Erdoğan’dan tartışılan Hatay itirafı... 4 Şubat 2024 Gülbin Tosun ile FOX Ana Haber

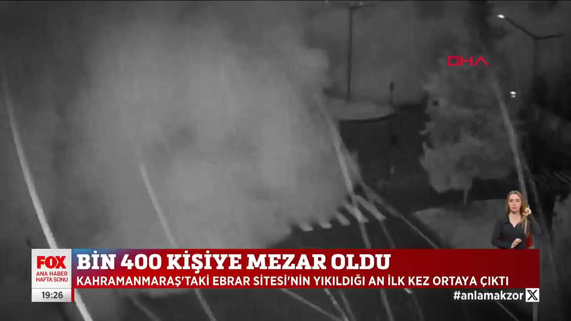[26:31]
6 Şubat 2023 saat 4.17. Kahramanmaraş'ta 1400 kişiye mezar olan Ebrar sitesinin yıkıldığı an büyük acının görüntüsü ilk kez ortaya çıktı. Site saniyeler içinde yerli bir oldu.